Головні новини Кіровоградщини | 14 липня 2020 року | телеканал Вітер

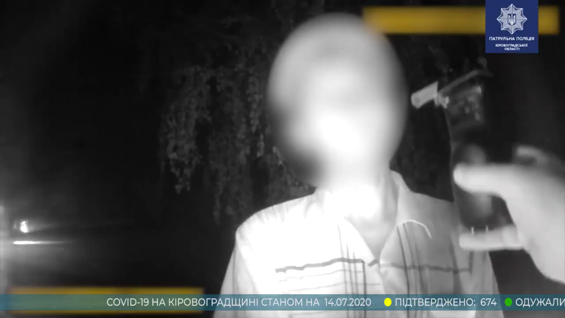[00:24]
Зупинивши авто, намагався втекти городами. Коли поліцейські зрештою нас догнали водія і почали з ним спілкуватися, той відірвав кермо вантажівки.